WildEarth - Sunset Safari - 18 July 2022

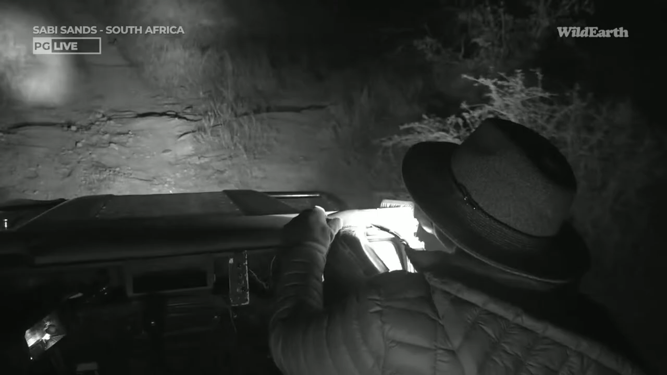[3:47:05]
Going into the dip. Come on, panda, it's a bit bumpy.
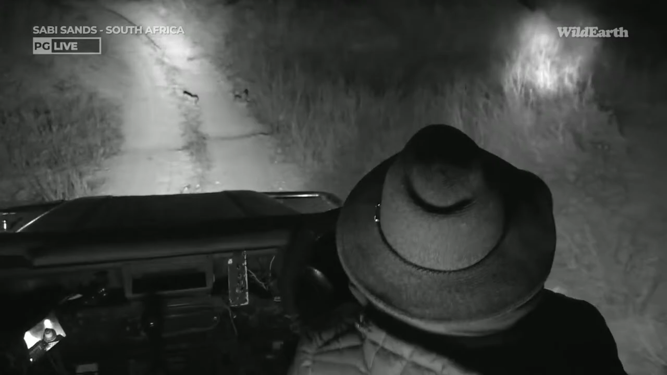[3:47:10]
Of course, this is the last area we saw Tlalumba's cubs. and Falumba, but I doubt we are going to be lucky enough to find them.
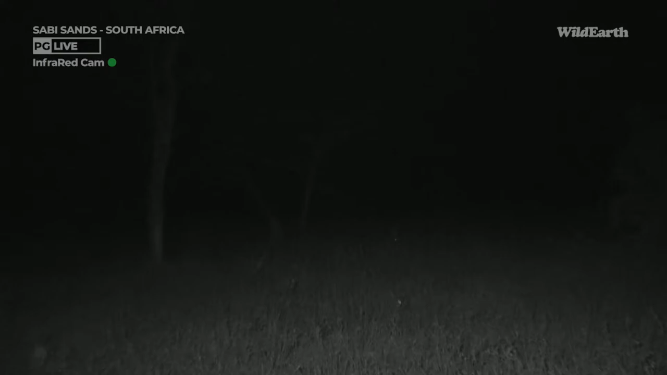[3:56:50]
Oh, I see an eye. That's impressive. So it seems to be a little bit too far for the infrared reach, but let's see. It looks like it might be coming closer.